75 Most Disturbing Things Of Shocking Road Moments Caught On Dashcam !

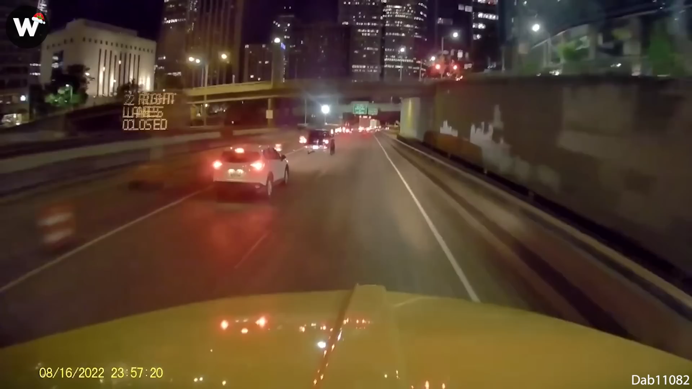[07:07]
Never cut off any semi-truck like this.
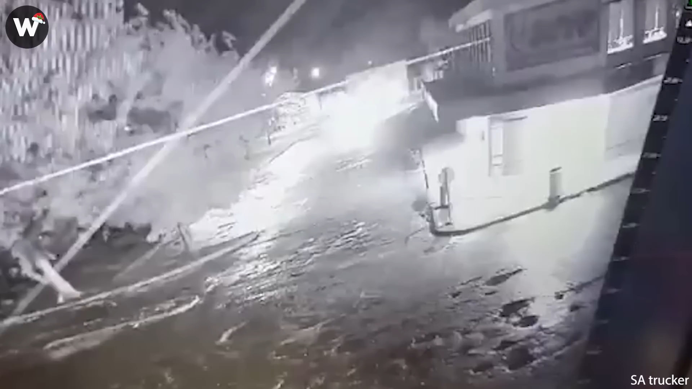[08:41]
Driving in South Africa is like taking part in a death race, and this truck flips the trailer after turning too fast here.